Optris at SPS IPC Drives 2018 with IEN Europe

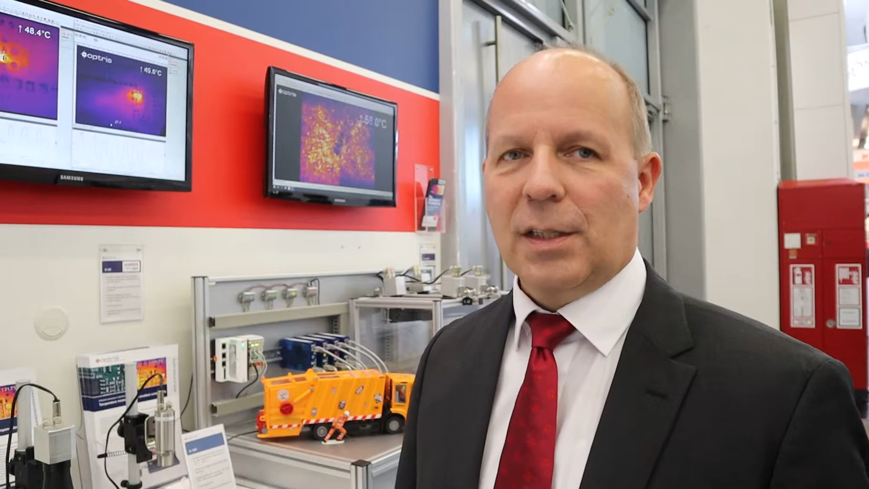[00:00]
Hello, my name is Thorsten Cech. I'm the product manager at Optus GmbH in Berlin. We are a medium-sized technology company and our business is developing and manufacturing infrared sensors and infrared cameras. Our highlight on this show, on this SPS IPC Drives show, this year in Nürnberg, is this infrared camera with the microscope optics.
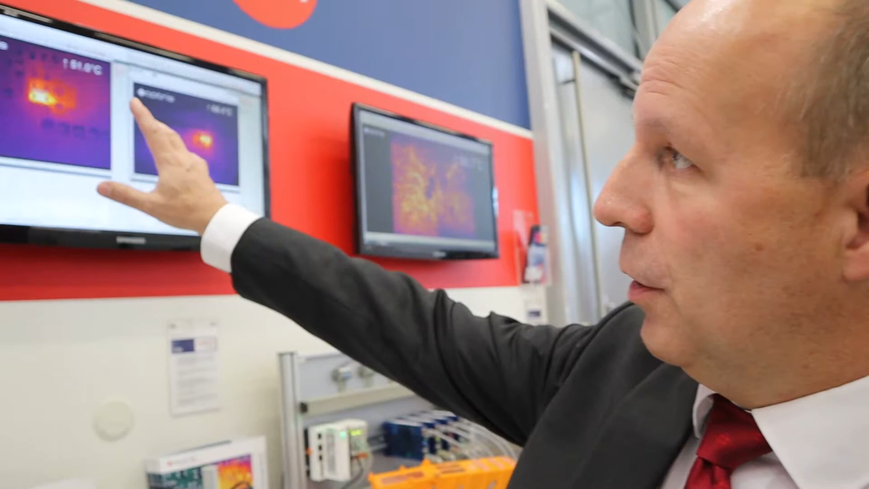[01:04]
So you see here, the software picture shows exactly,
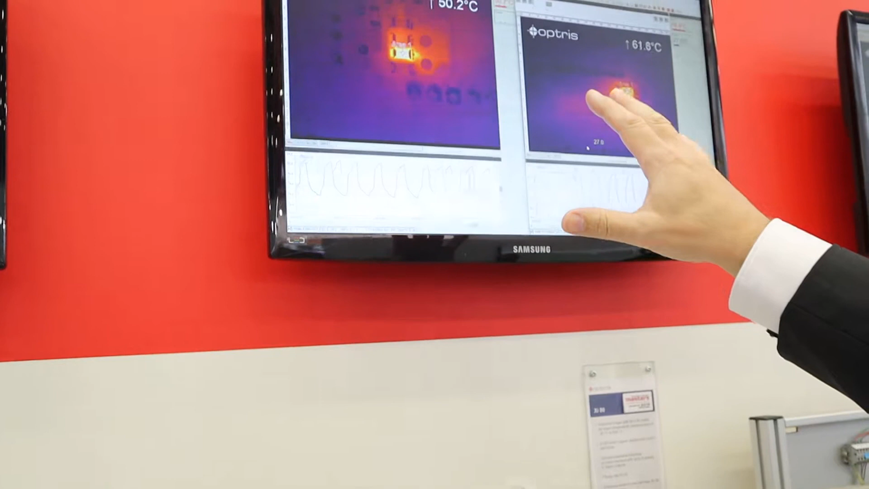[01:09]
we prepared a small printed board where we have a small SMD resistor and we are sending a current with
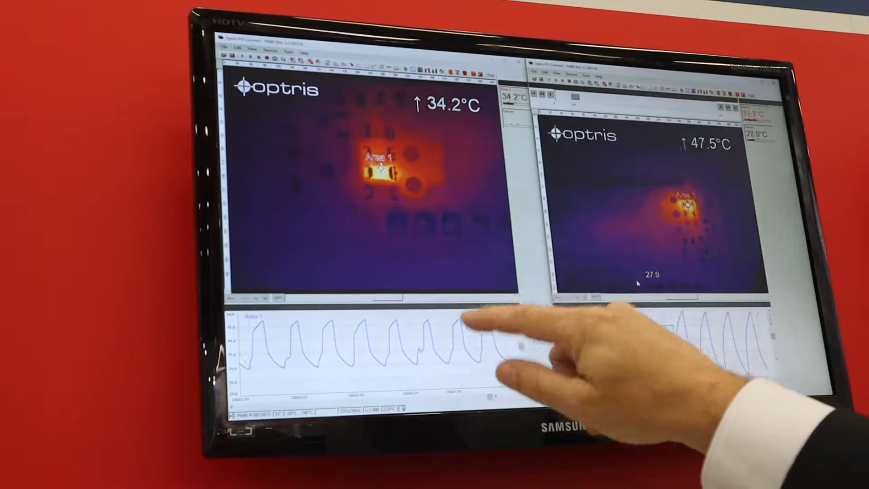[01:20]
a frequency of 2 Hz through this very small resistor.
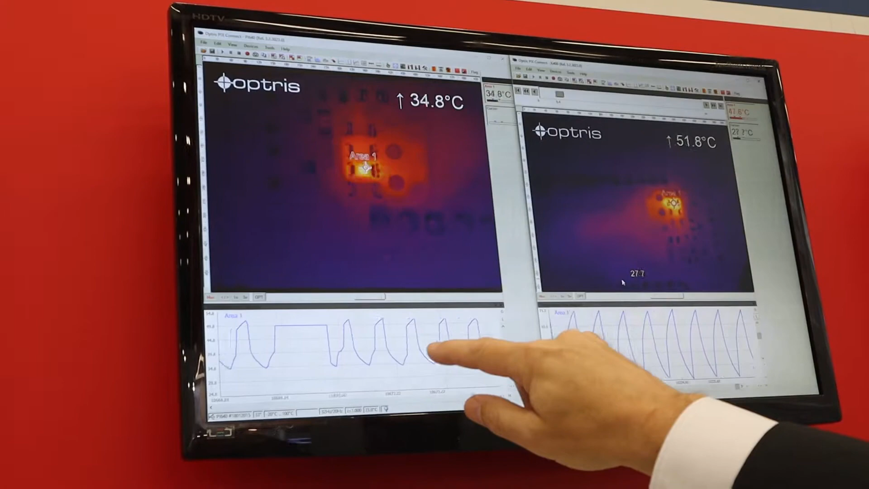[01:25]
So you can see the temperature is going up and down and we can really measure a very
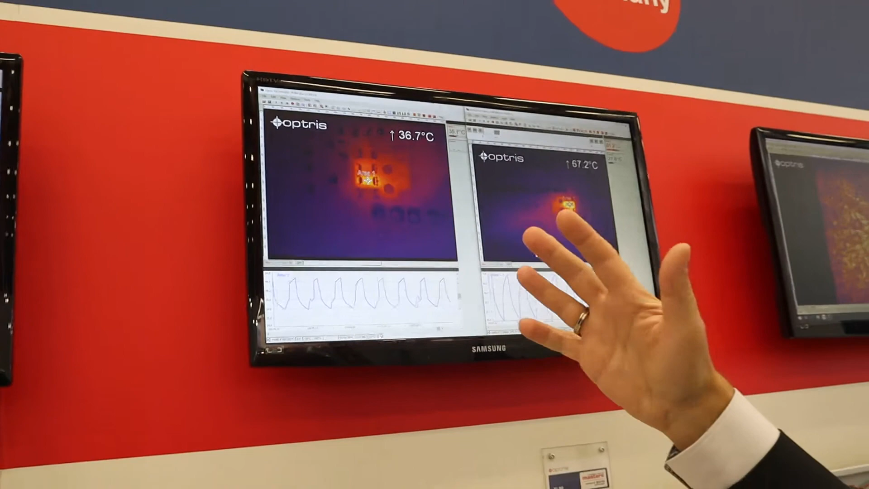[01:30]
fast changing temperature of this small SMD resistor.
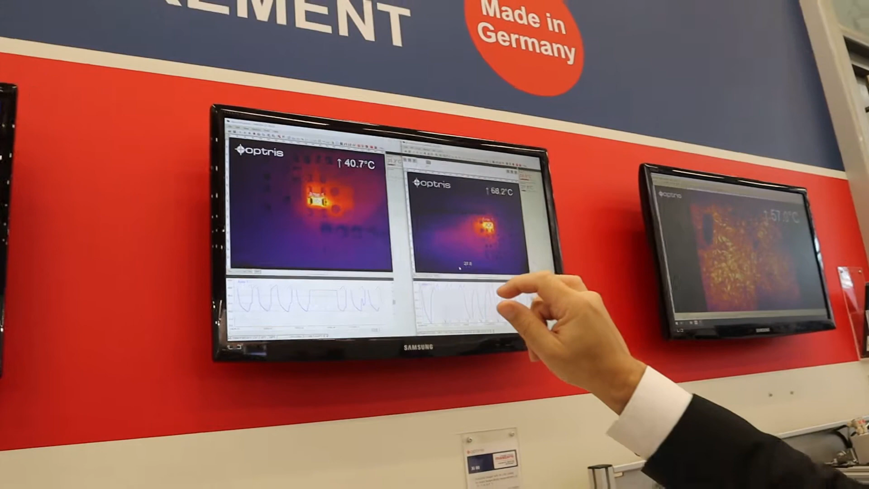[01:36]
The software is included in the package of this camera.
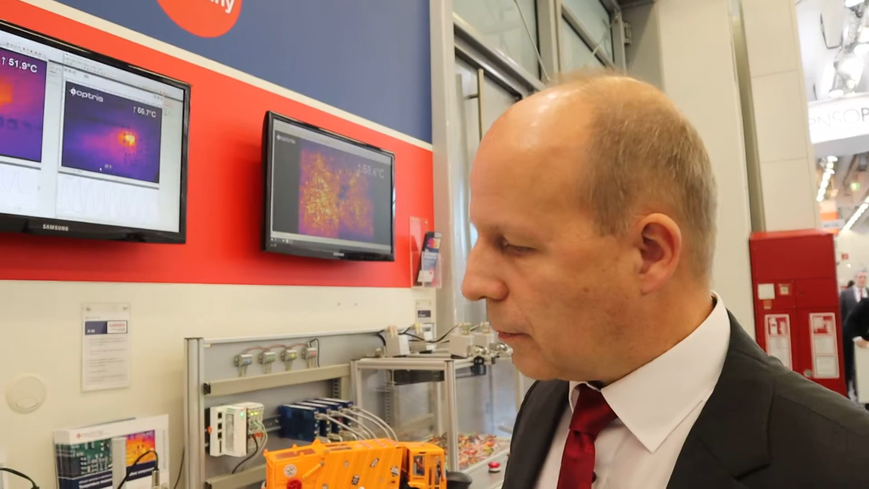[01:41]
Another highlight we have new on this SPS show is for our very small point sensors, which you can see here, our CS Micro.